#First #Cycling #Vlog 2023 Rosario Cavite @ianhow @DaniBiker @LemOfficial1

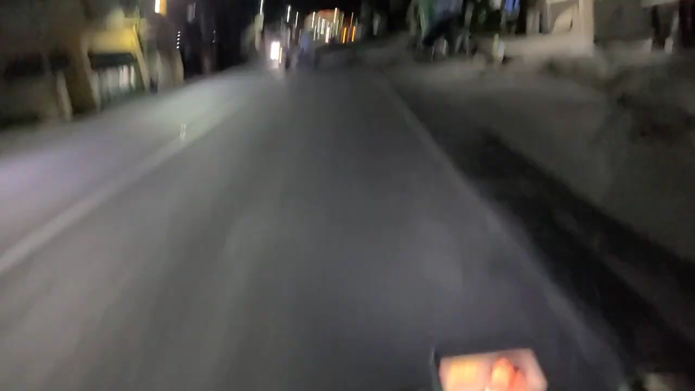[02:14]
Okay, ayan, papasok na tayo sa tuloy po kayo sa Rosario, Cavite.
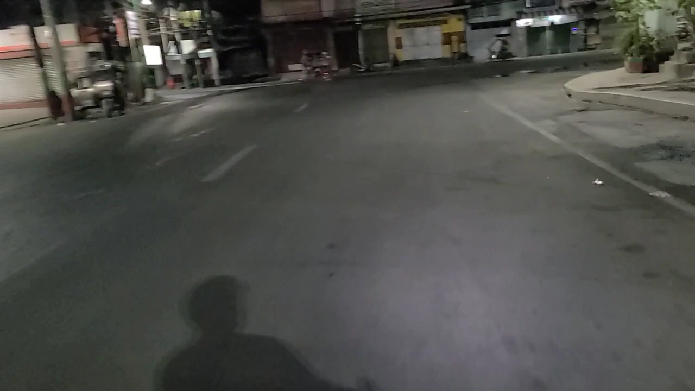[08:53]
Ito, tuturo ko sa inyo kung saan ang daanan papuntang Rosario Fish Port. Municipal Fish Port. Let's go. Ito natin.